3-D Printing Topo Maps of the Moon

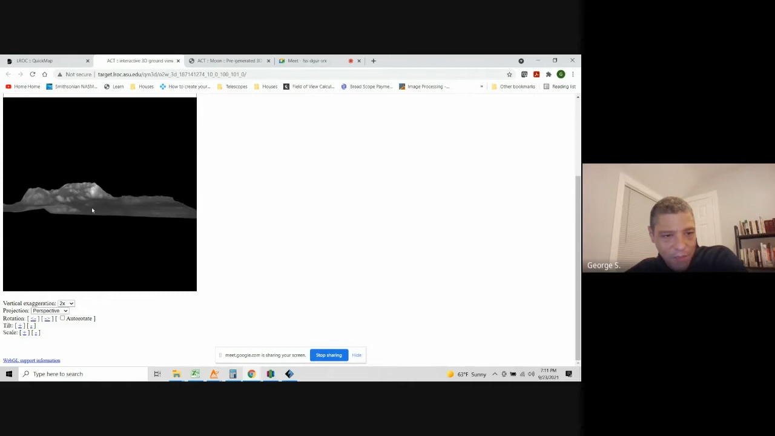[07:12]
max is sort of where you want to live with that um and then from there you can call this whatever you want just call it a adly
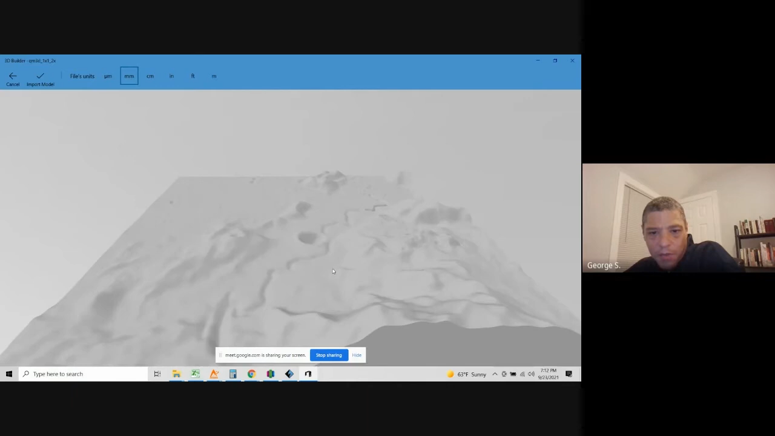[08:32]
um windows does come with a sort of 3d builder you can take a look at the model itself
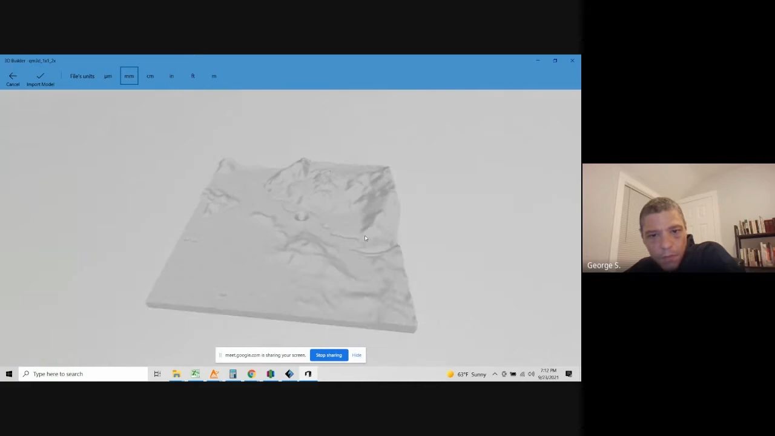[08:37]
um but one thing you will get a sense of is the scale of this is actually huge
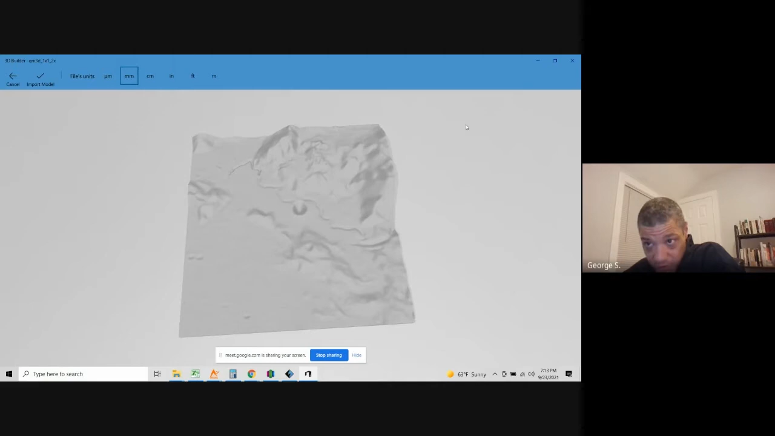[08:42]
and it's not something that i've figured out not really figured out how to change that but it really hasn't been necessary and i'll show you it hasn't been necessary to do much about that
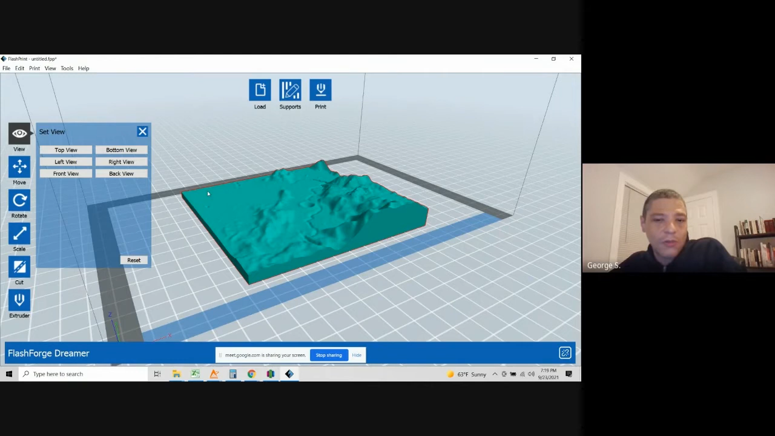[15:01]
Um, there's, there's, there's free slicing, uh, programs that you can use as well. Um, this is just something that comes with my printer. Uh, but STL files, uh, any slicing software free or paid, um, will allow you to open these STL files typically.
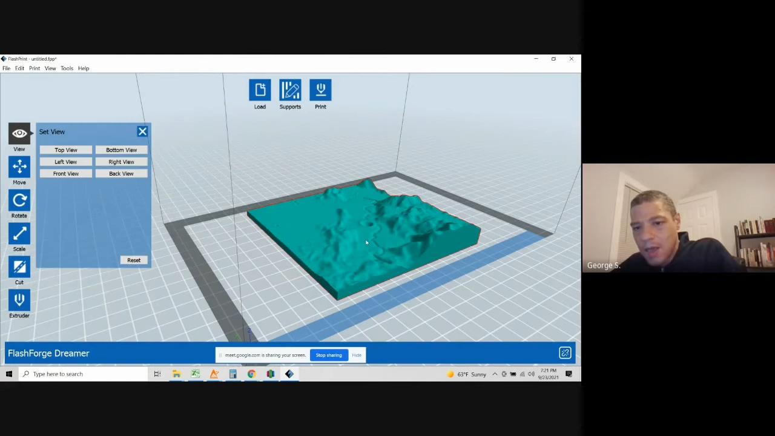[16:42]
Um, and you know, you don't, you know, this example here is Hadley Rill, but, um, I've actually done, uh, let's see other projects as well.
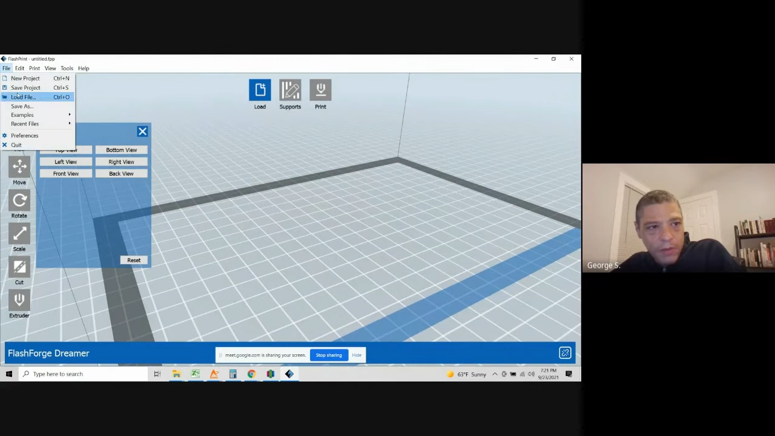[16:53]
So let's see, I did Copernicus.
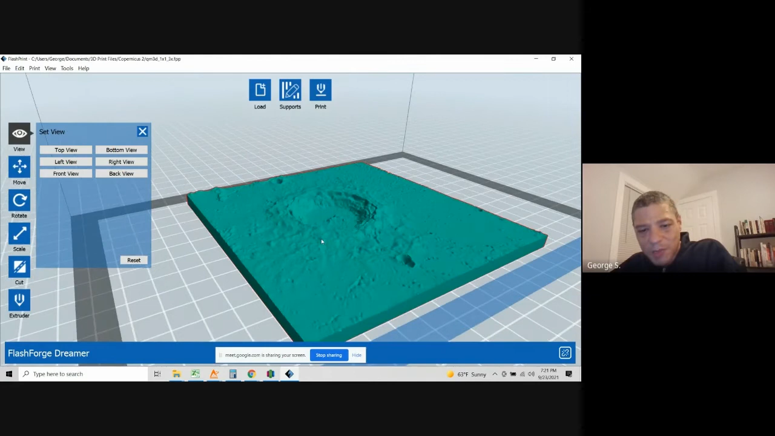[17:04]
So this here is Copernicus, um, and Copernicus is, this actually, um, this, go ahead. Yeah. Um, okay. Um, Copernicus itself is, um, it's, it's a neat crater. Um, and I thought it would be a great thing to print and I did print this. Uh, but the problem with, um, Copernicus is its size, um, which is why I went to Hadley Rill, um, Copernicus,
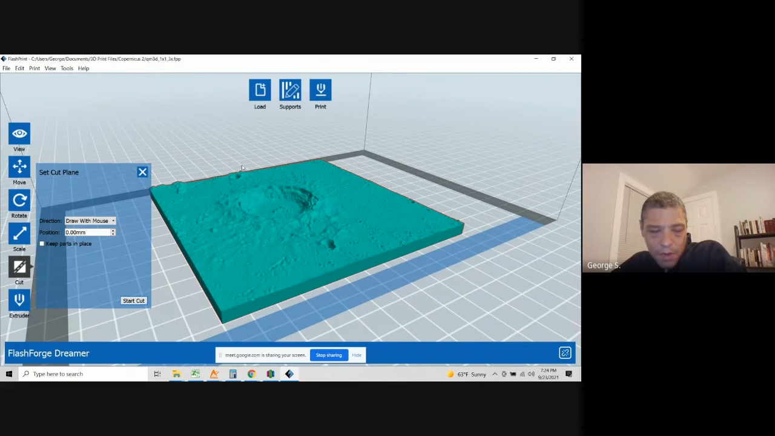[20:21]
Um, and then, uh, no. Um, you can then slice, um, you can then join these later if you'd like, or you can, um, you know, if you'd like, you can join these later.